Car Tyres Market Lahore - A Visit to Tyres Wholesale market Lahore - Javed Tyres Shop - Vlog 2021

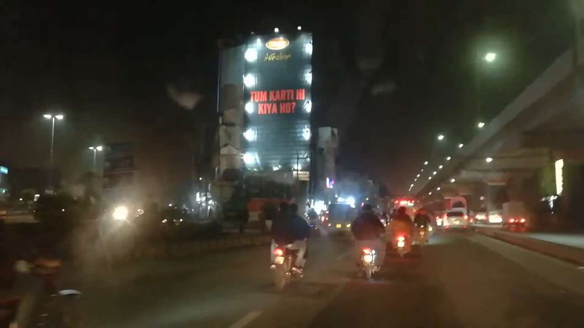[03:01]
और ये मजंग का एरिया है, फिरोजपुर रोड है जिसके ज़रिए हम वापस ट्रैवल कर रहे हैं और हमें वापस अजमेर जाना है। और आपको पता है कि लाहौर की मोस्ट बिजीएस्ट रोड में से एक रोड है ये फिरोजपुर रोड है।